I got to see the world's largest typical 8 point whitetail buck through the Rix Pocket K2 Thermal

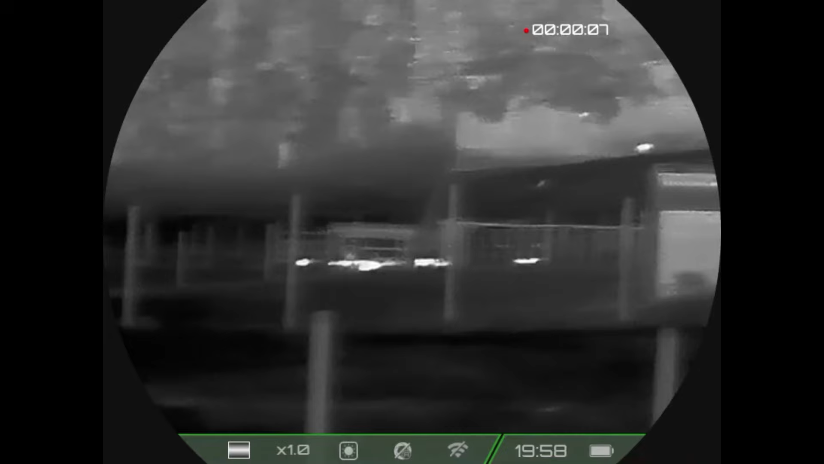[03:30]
i'm gonna cycle through the different heat signatures on this yeah i wanted to i wanted to just show from out here first
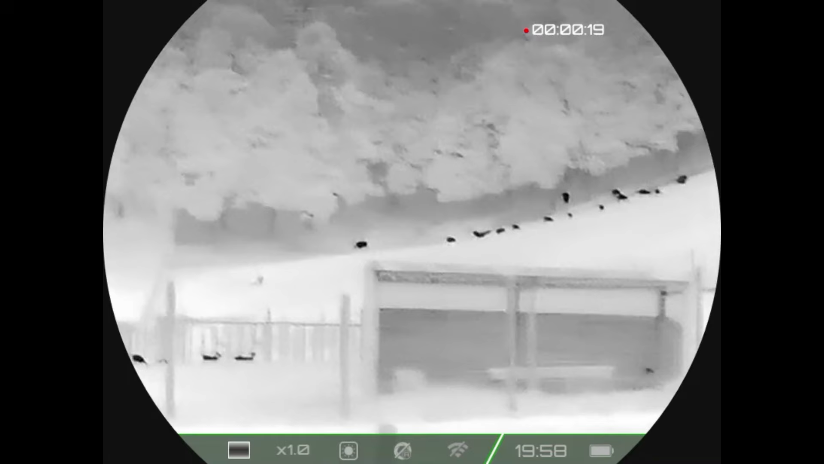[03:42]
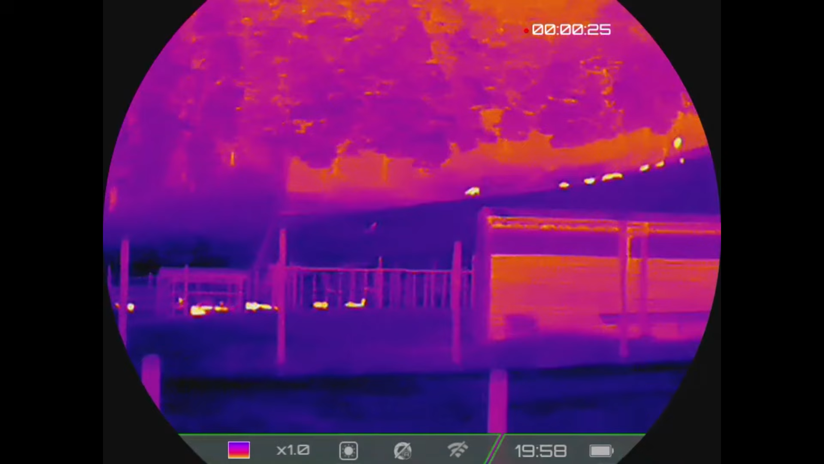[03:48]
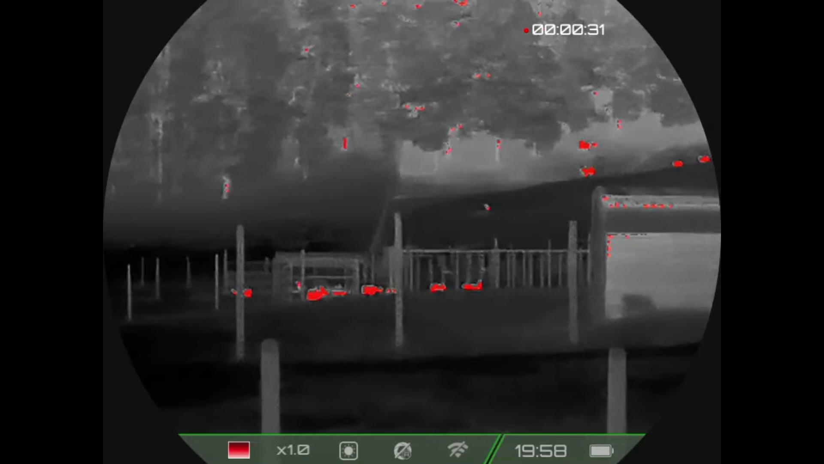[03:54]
now the red looks weird to me like seeing the animal in red but i mean it still works pretty good i guess if you had like a a darker
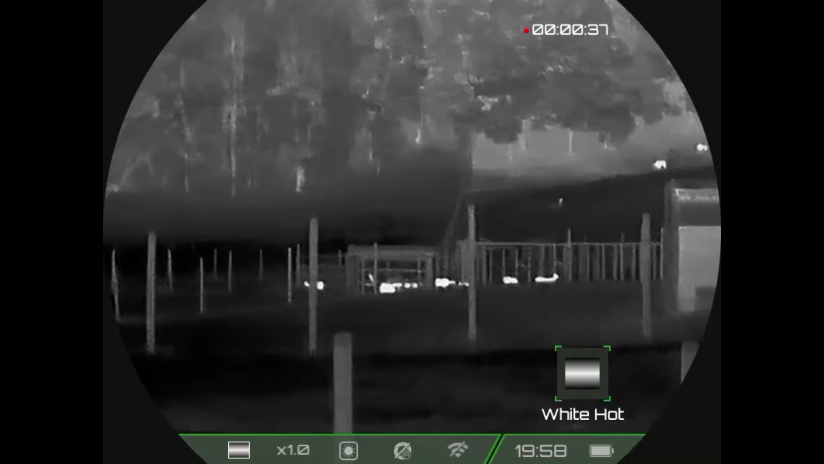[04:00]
we'll see
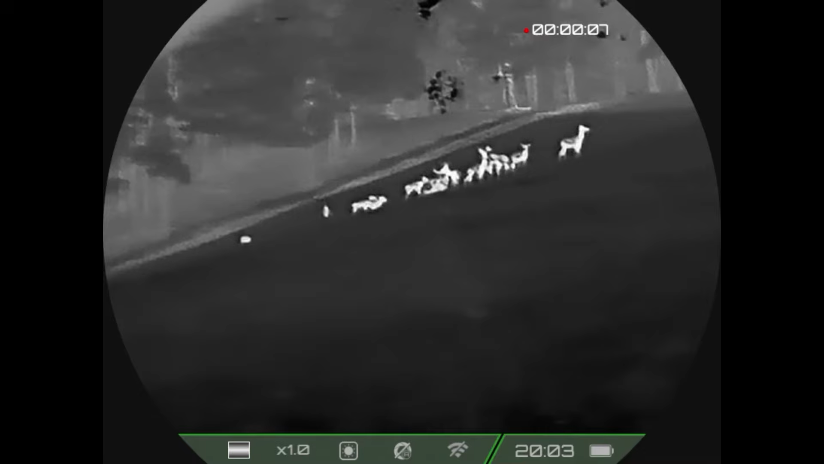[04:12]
so guys there is about i don't know there's a whole lot of inches of buck up here but where they've already shed their velvet you can't see there's a couple of them
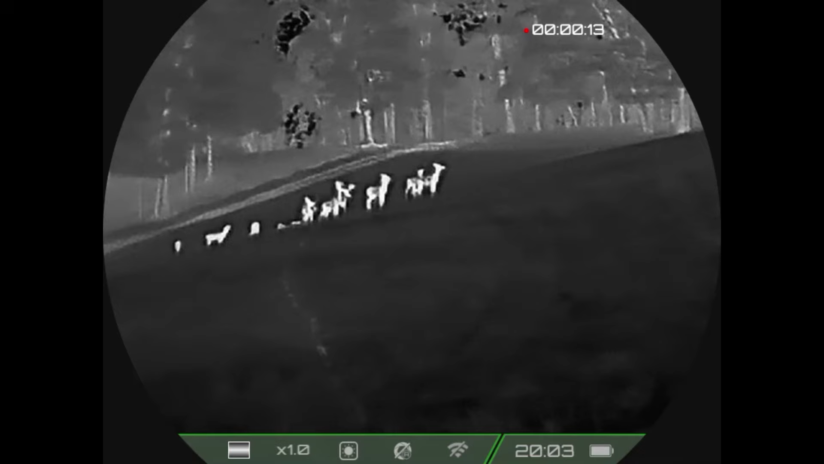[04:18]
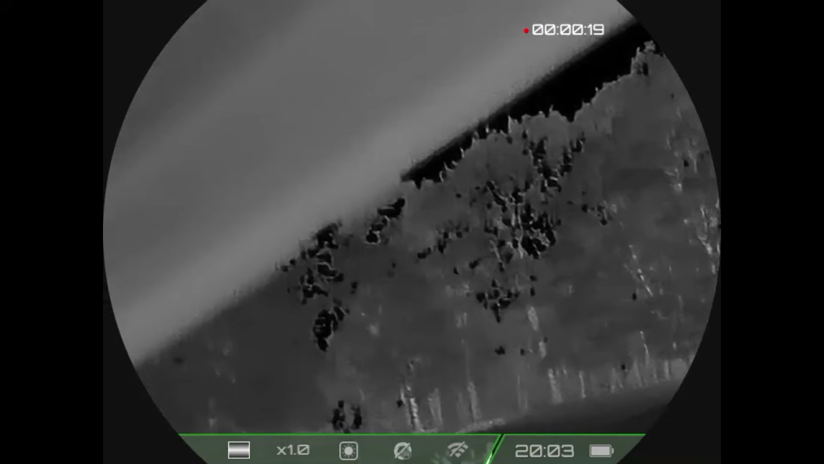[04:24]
let's see where you magnify this it's this one right here
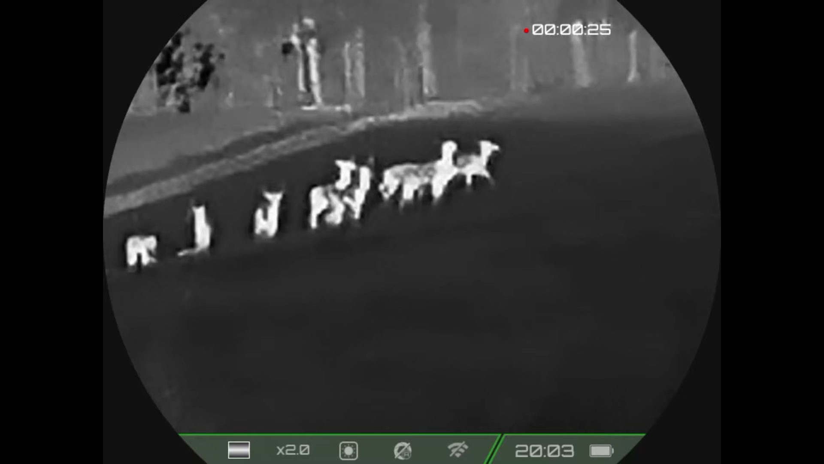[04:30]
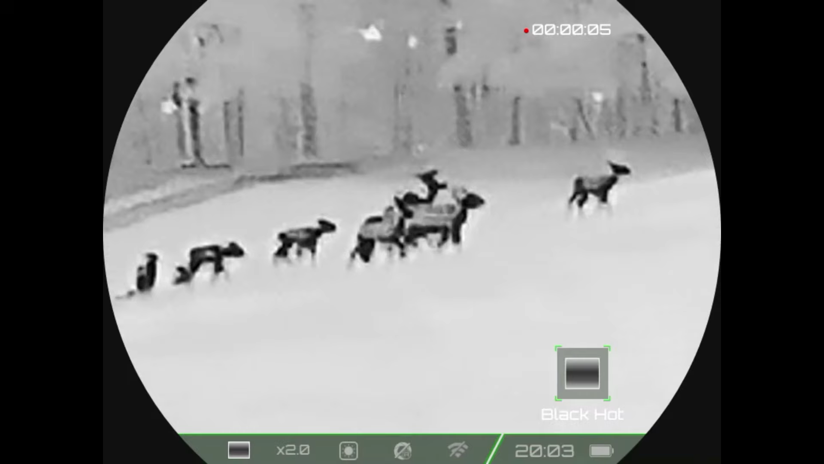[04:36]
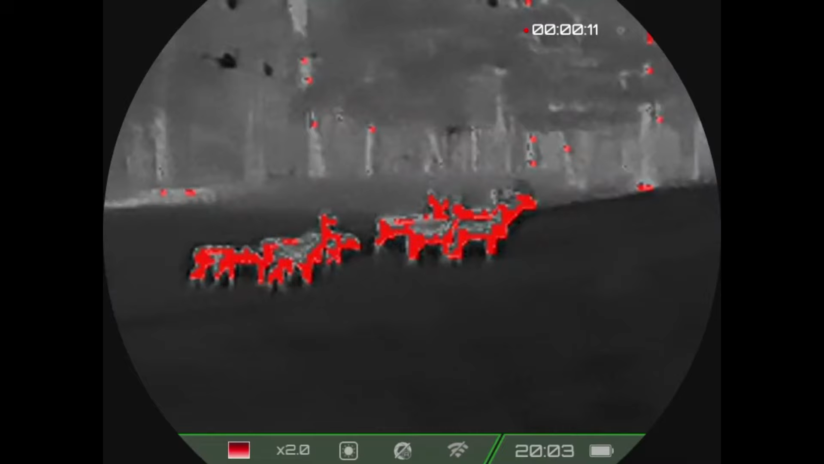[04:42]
so the red you can actually see antlers better when you put on that red mode that i was telling you
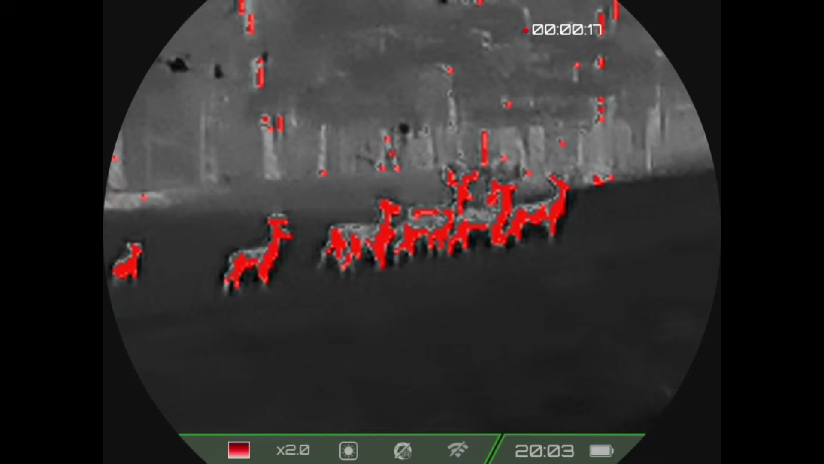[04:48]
about yeah the white hot well yeah see there's you can definitely still
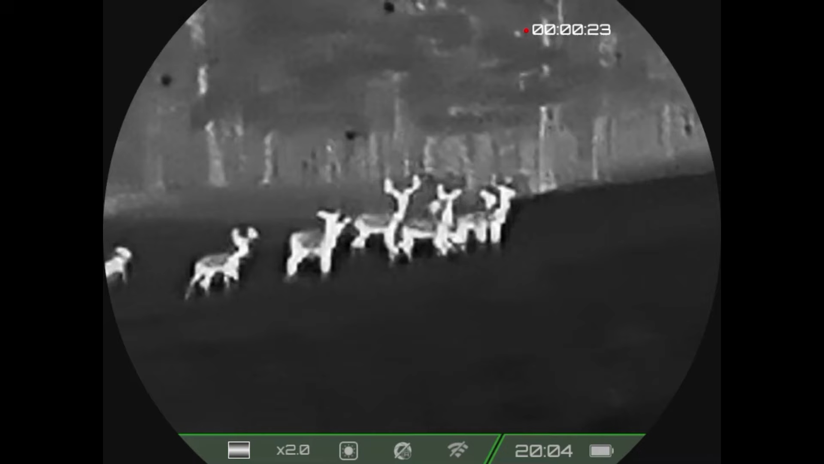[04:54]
see yeah that big buck on the right yep is there still glowing hot and then there's a yielding down
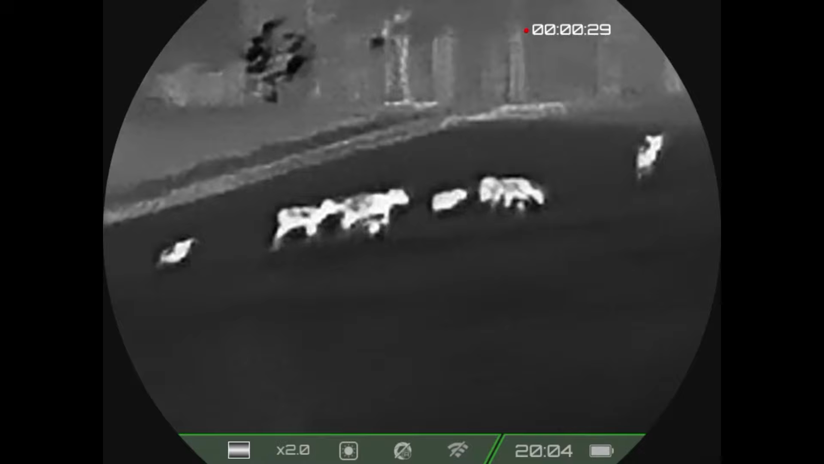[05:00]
to the left of him walking this way yeah i forget you have yours
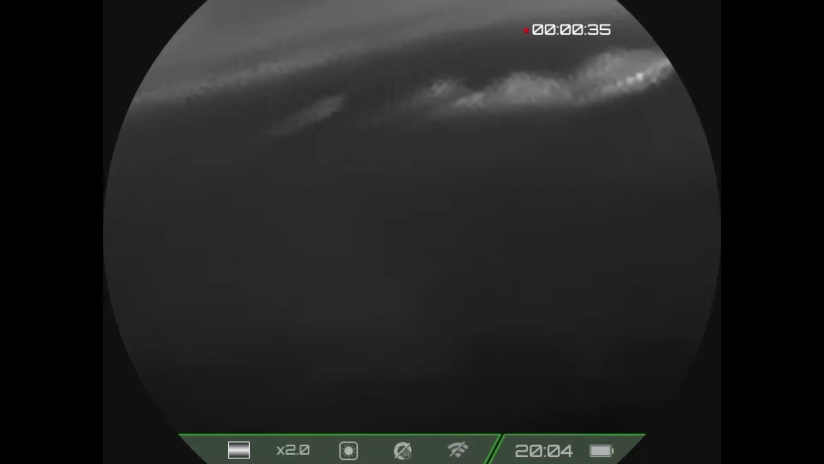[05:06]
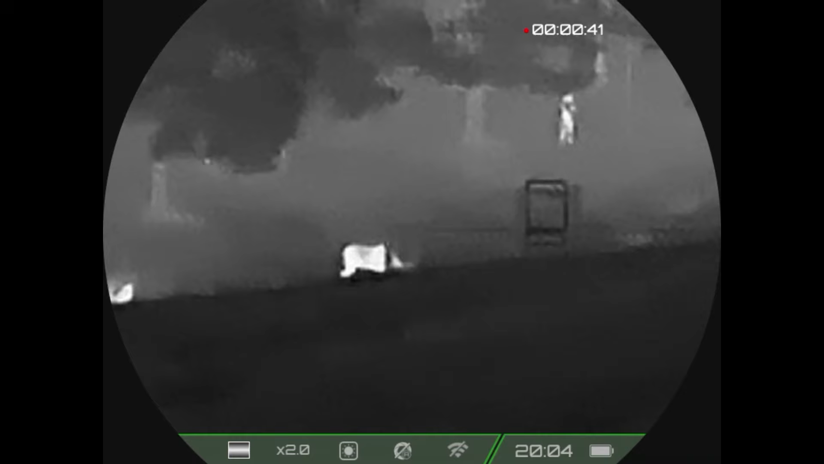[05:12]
so the elk i'm assuming i don't know i can't assume so the two on the left
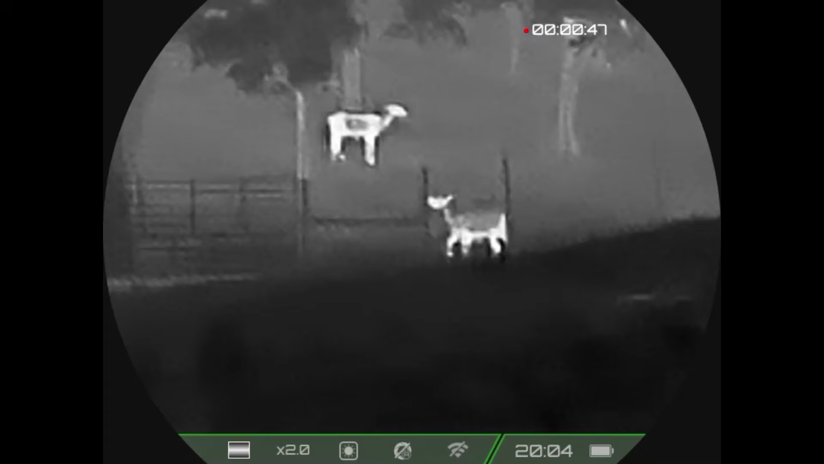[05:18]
i can't see antlers the one with its head down like at the feeder by the gate yeah i can sort of make out
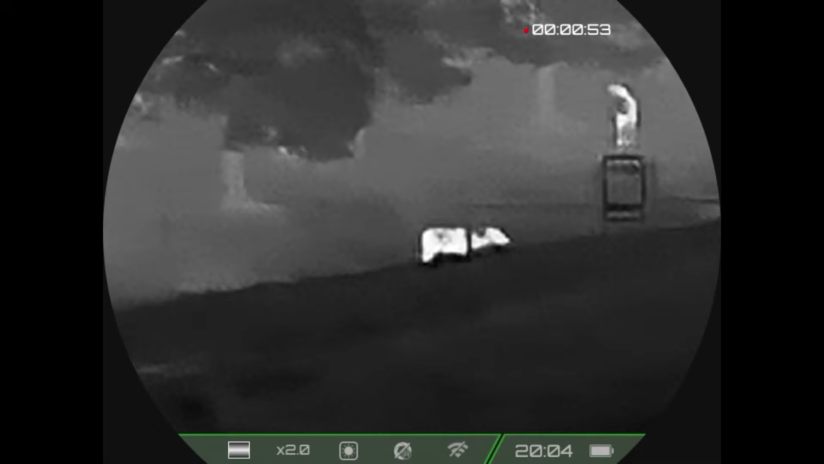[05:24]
his antlers the one in the back i can't tell
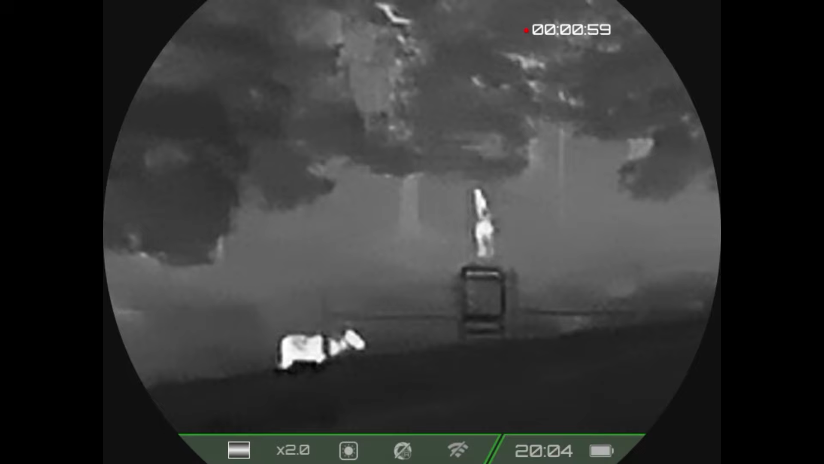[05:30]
yeah so the cow is on the far left right in the corner behind the gate okay that's what i thought yeah
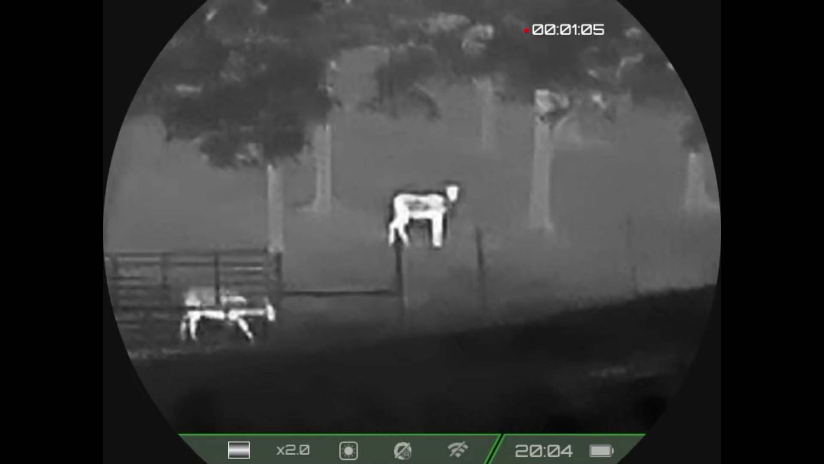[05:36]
but i mean it's you can perfectly make out like i could tell the difference between
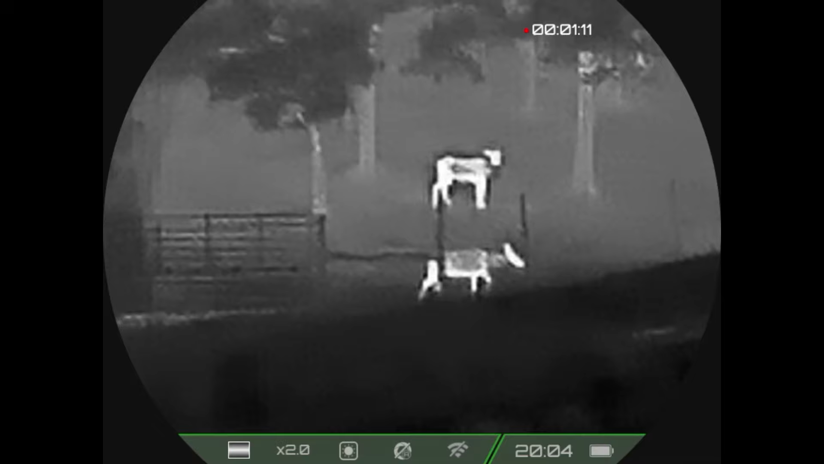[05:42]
that than if it was like a you know a dog or something so this works perfect
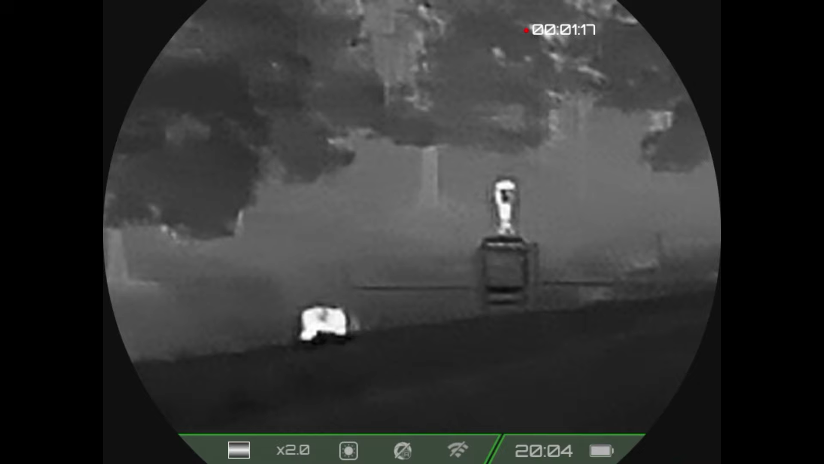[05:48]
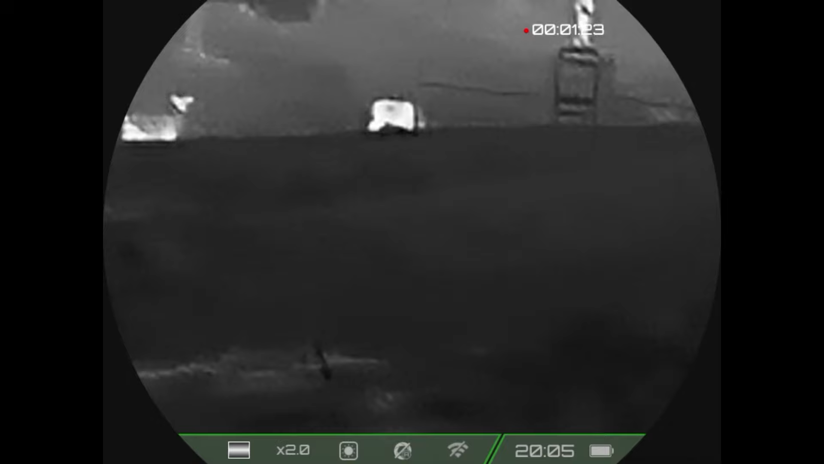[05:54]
now if i didn't know like what you had out here i wouldn't be able to tell those were elk you know what i mean look through this camp through it but i would be
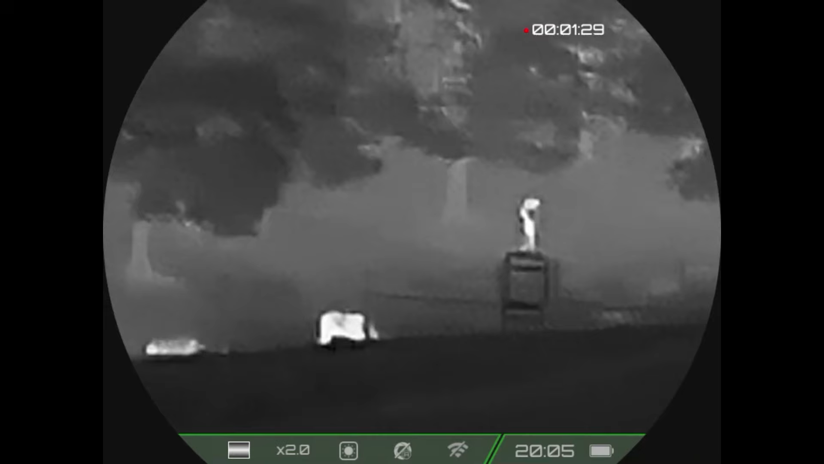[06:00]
able to tell the difference between like somebody's dog or a cow you can definitely tell they're not cows
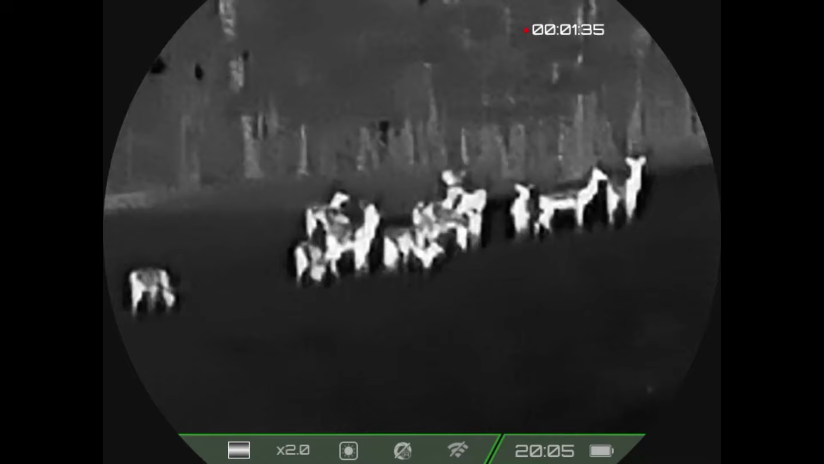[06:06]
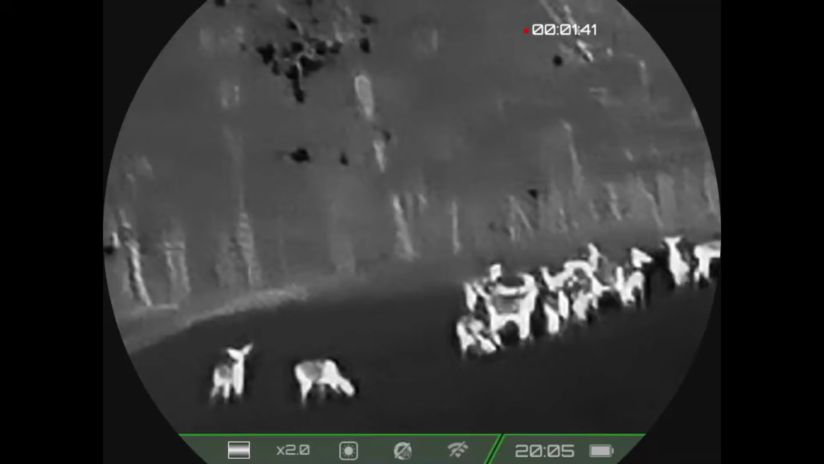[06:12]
all right let's let me just like we'll lose heat signatures real quick